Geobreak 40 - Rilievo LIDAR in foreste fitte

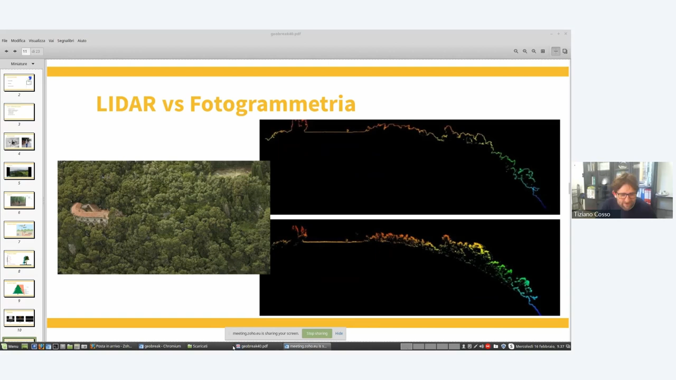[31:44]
perché altrimenti non raggiungo il terreno. Questo è un po' il senso. Scusate, vedevo, sentivo, perché prima vi ho detto ditemi, ma... No, Valerio che alzava la mano, sì, perché io vedendo il mio monitor, sorry.
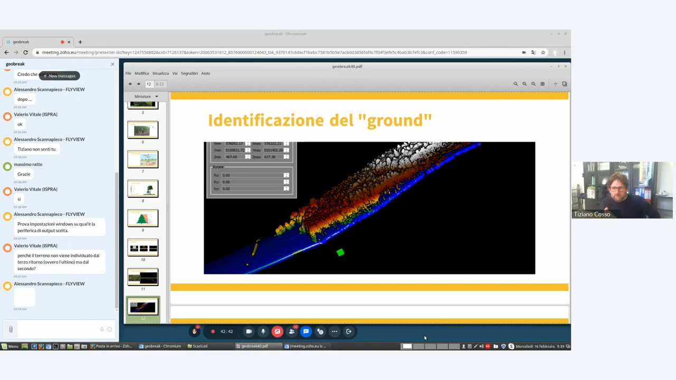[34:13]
credo che ora riprovo. Perché il terreno viene individuato al terzo ritorno, ma dal secondo? Perché quando il secondo arriva. Allora, torno a questa immagine.
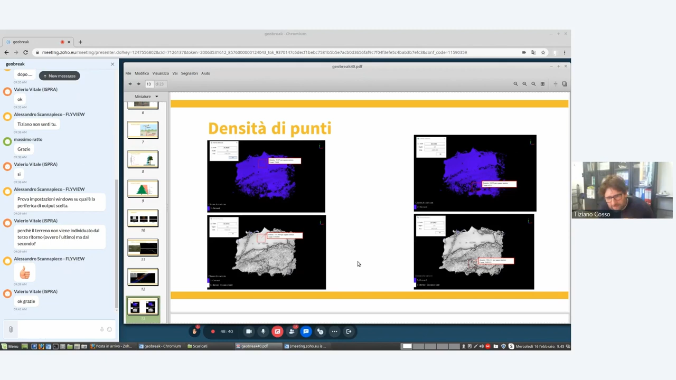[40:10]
quindi eliminando cambi di pendenza improvvisi, cose di questo tipo. Per cui ulteriormente i punti classificati come terreno vengono filtrati, però insomma vi dà questa un'idea di quanto nelle foreste si ferma su e quanto prosegue giù. Tutto
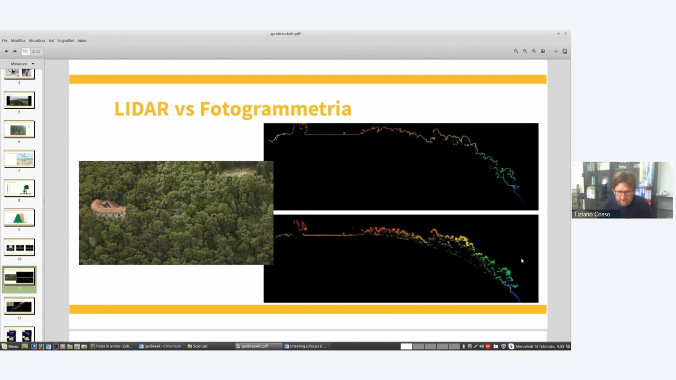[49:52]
però la combinazione LIDAR più un software che abbia un buon algoritmo di classificazione del ground, in quei casi lì ci ha consentito di arrivare al risultato.